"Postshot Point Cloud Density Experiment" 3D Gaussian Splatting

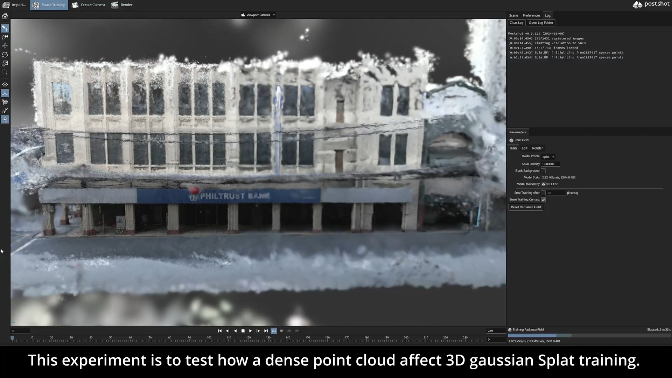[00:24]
The idea is to use a dense point cloud to
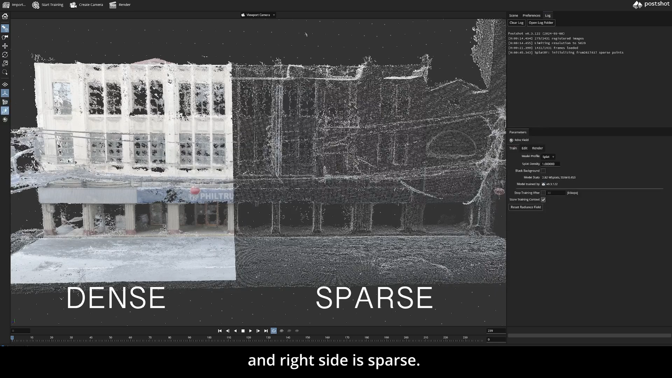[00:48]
Here's the training in real time You
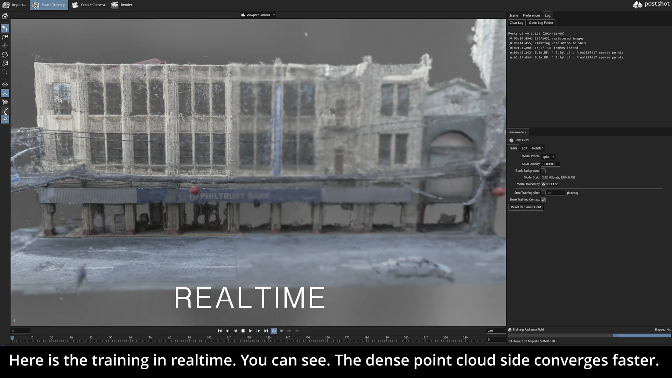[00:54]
can see the dense point cloud side converges faster It enters approximately one splatter point The spot side is blurrier Look at the text blue trust bank in the pillar details
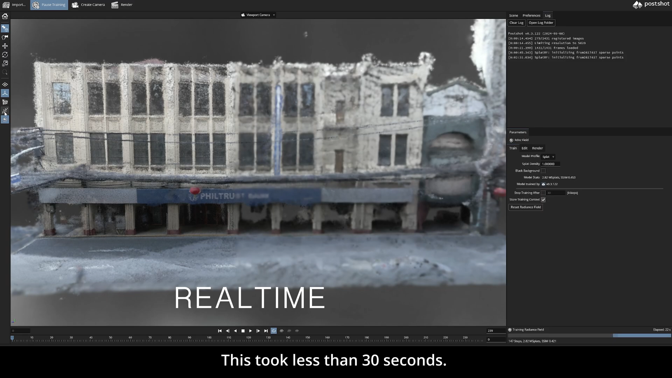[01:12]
This took less than 30 seconds Normally without a dense point cloud Detail starts to be clear much later Depending on the scene Further training Will eventually even out both sides